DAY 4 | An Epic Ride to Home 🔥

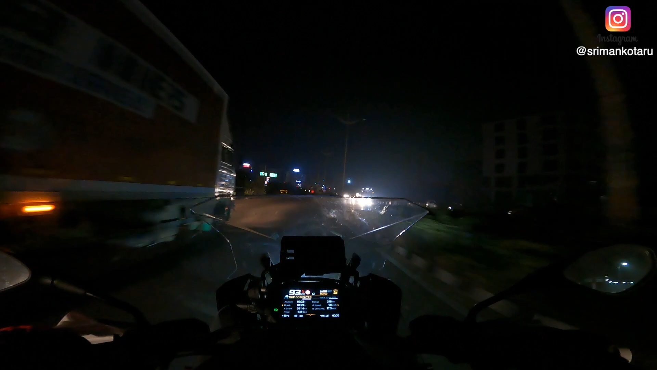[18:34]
and we have entered hyderabad our home home sweet home six hours four minutes of a ride total ride time and
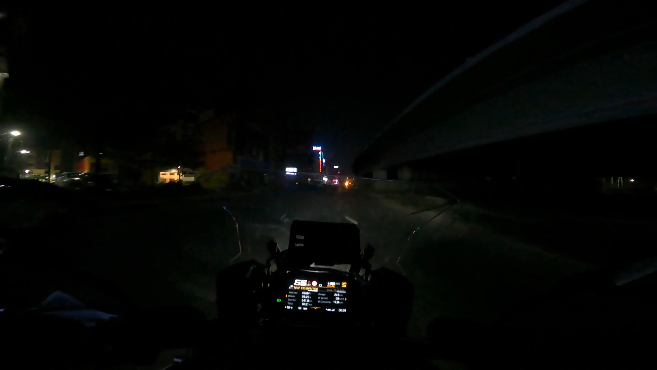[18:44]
one hour 30 minutes of a break time that has been amazing five 42 kilometers i hope uh dogs don't follow me now and
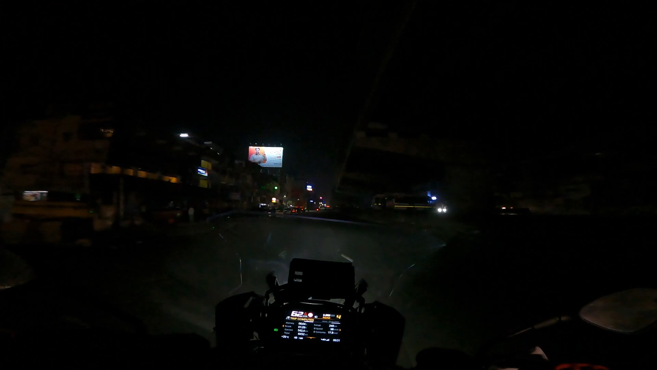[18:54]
attack me
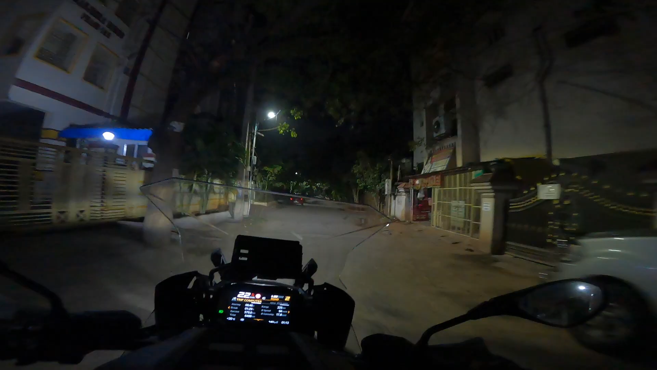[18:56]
i can see one dog here please